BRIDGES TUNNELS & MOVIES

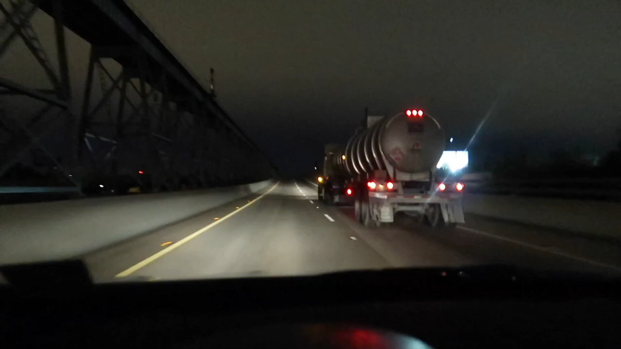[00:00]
what's up YouTube I'm back we're headed up over to Huey P. Long Mississippi River Bridge see how this thing does in dark low light conditions about three o'clock in the morning so there shouldn't be much traffic
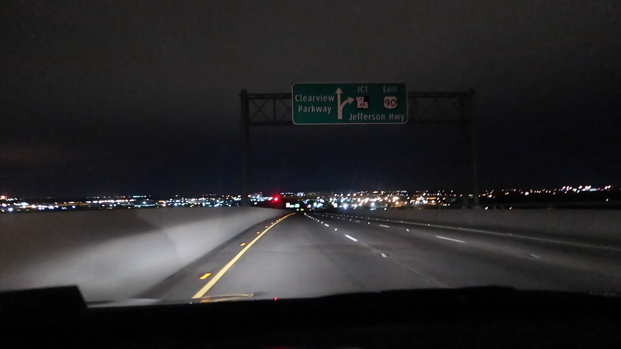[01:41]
that and uh the cars were bigger back then so i think there's only made for one you know one car each way there's no traffic out here really there's a train up there wow a long train used to be the uh world's longest train bridge i don't think it is anymore but it's it might be it used to be the longest train bridge railroad
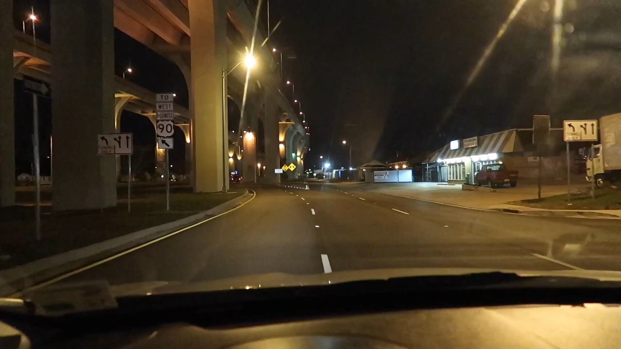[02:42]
taking on a little trip under some water oversize trucks prohibited okay i don't count as that turn on headlights okay they're on already because it's nighttime ah cool harvey tunnel